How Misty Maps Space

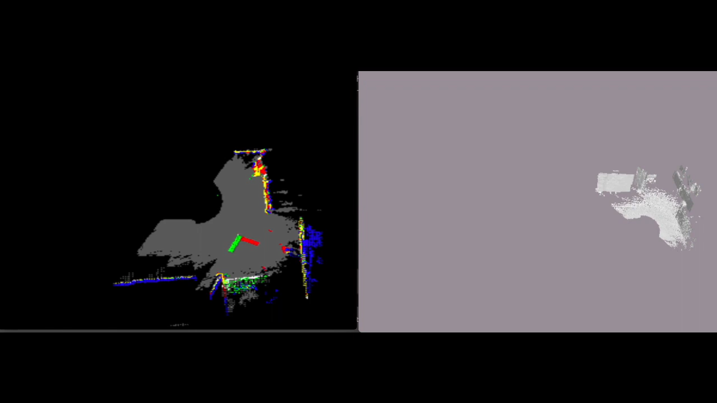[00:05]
She calculates data locally using embedded proprietary algorithms
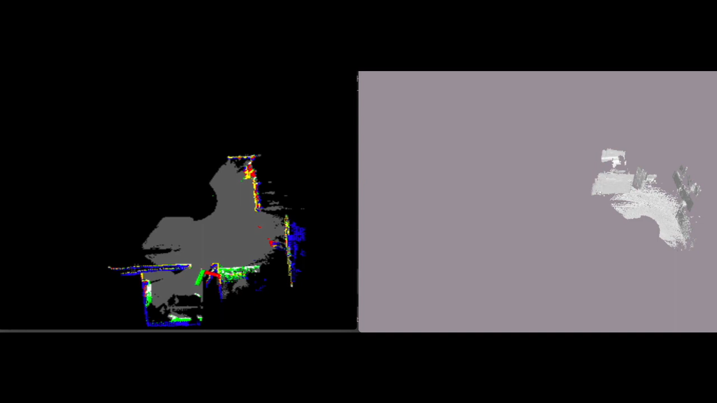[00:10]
to generate data-dense three-dimensional maps of her environment. She uses this map for simultaneous localization and mapping tasks, including relocalization and waypoint navigation.
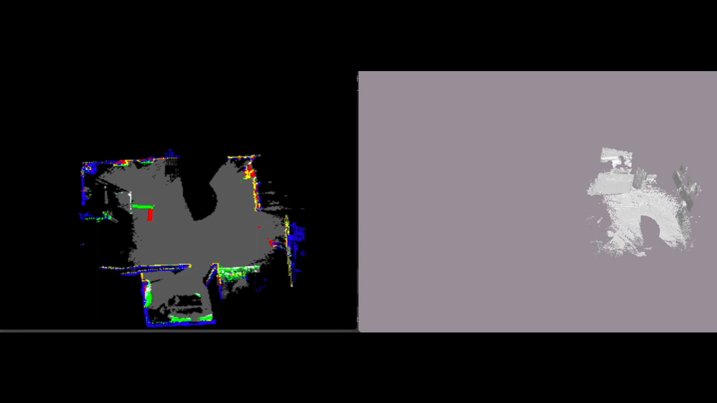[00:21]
As an example, we've mapped a 1,200-square-foot portion of our offices here at Misti Robotics. What you're seeing on screen is a three-dimensional mesh generated by Misti on the right and a two-dimensional representation generated on the left.
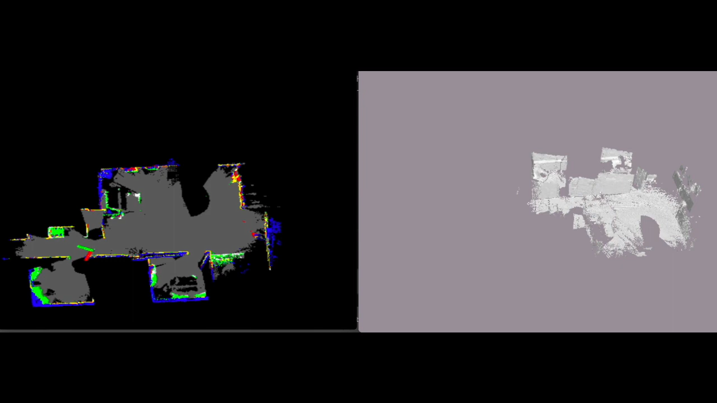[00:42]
The moving green and red lines represent Misti's position in the environment, where the green line is Misti's front-facing vector. Using MeshLab or any equivalent 3D modeling software, we can view this 3D mesh.
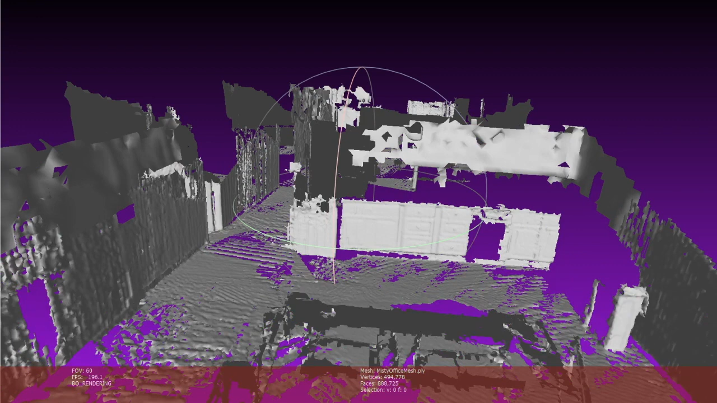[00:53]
Here, we can identify objects such as kitchen cabinets,